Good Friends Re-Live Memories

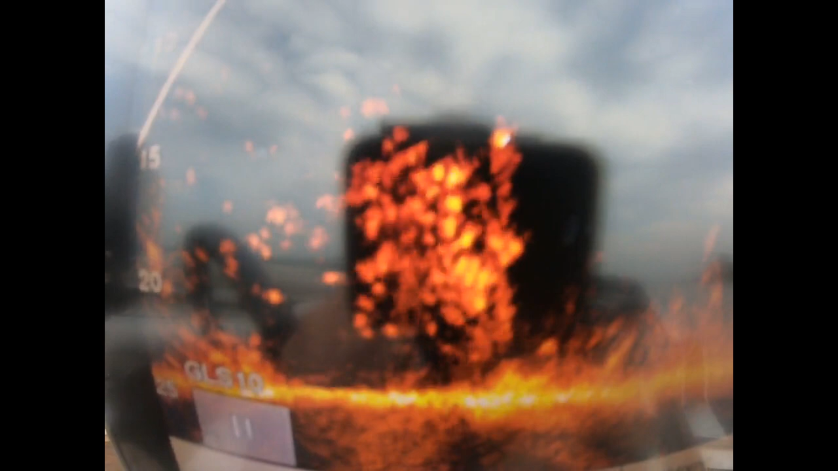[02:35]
That's a lot of fish right there. They're biting a little finicky this morning, but they're there.